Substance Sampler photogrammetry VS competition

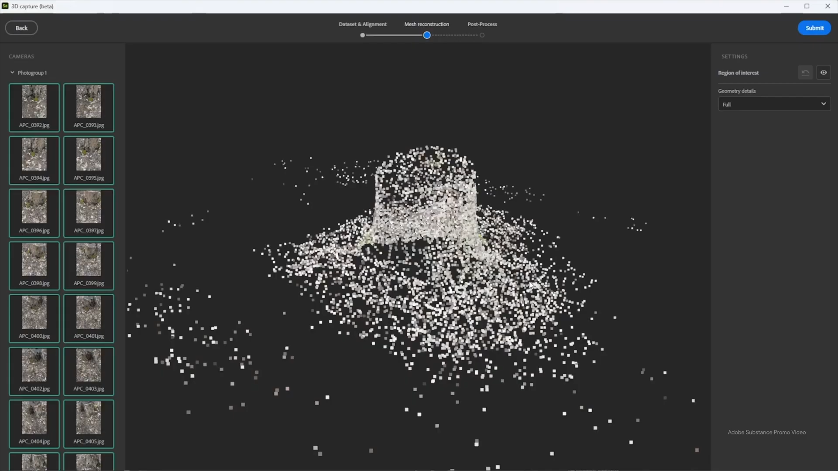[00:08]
This release has the ability to use photogrammetry to scan real-world objects.